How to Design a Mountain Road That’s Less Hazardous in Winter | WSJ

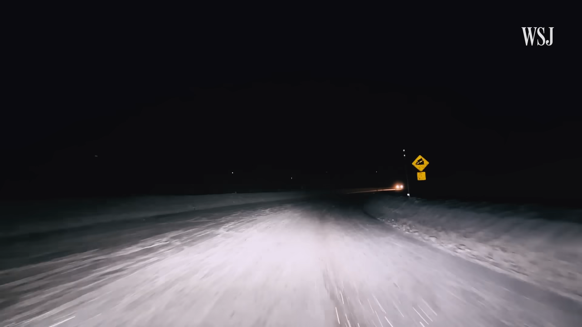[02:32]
Super elevation is especially important in the mountains, where roads get icy quickly. If the roadway were flat, especially if this roadway is icy, you could veer off the roadway.
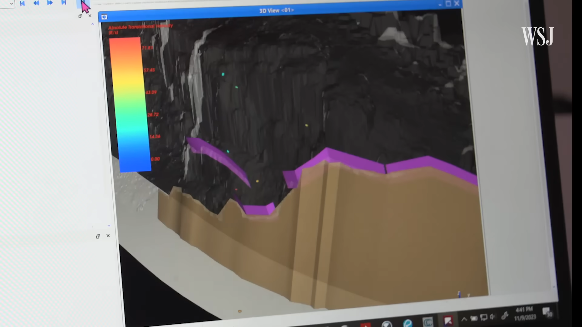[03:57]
To create models like this and this, which he uses to simulate different types of rockfall.